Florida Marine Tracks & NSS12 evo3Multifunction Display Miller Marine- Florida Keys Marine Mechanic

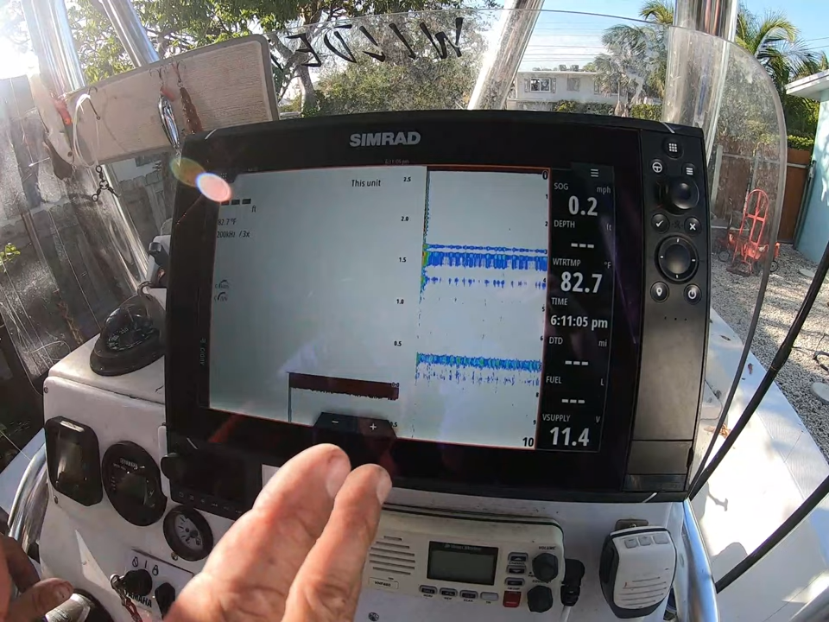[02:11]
On screen: water 82.7°F, speed 0.2 mph
It's obviously not gonna mark right now because we're not in the water but then I got side scan sitting at docks works great if you're running around looking for fish at night or fishing those those lights and everything you can look at that. Down view gives you a 3d imaging of it. Really cool stuff and I mean this machine could do anything.